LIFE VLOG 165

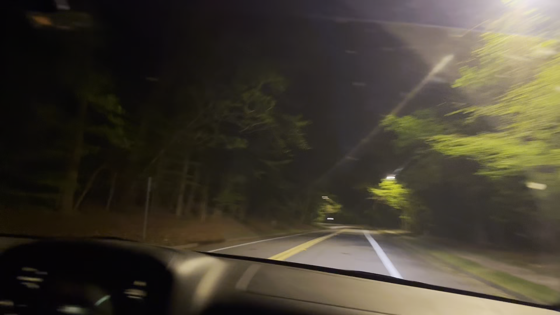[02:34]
I wish I was recording when I saw that big deer. Uh, they only come out when I'm not recording. Oh, they're wrong. Ain't that right, Nick? No, I'm kidding. Did you not? I feel like we already passed it. Nope. That's it right there, eh? Here it is, the darkness. Yeah. Oh, yeah. It starts with the sign. This is the darkness. Oop! That person is not going to have to lose them.